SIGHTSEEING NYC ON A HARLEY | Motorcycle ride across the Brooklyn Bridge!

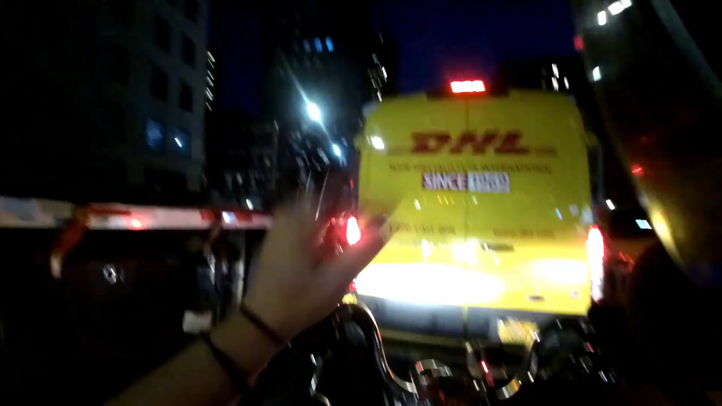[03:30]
I don't like going down Lexington because on Lexington, everybody double parks just like this, and it's only two lanes wide.
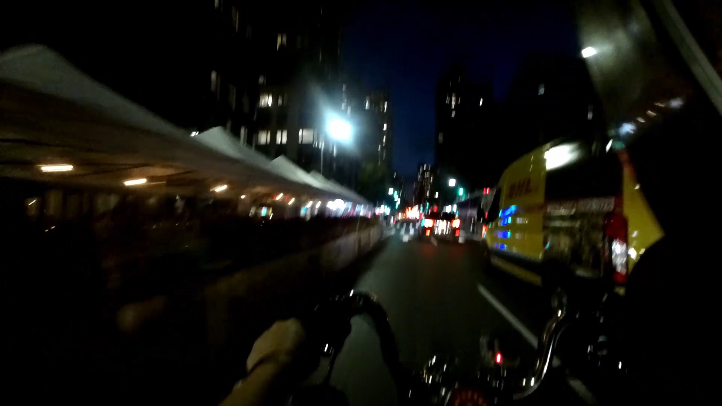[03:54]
I was like, is that guy gonna stop?
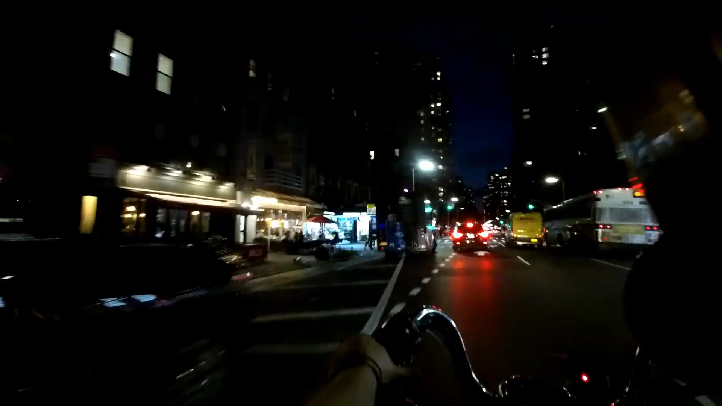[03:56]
Or, yeah, the bicyclists in New York City are crazy.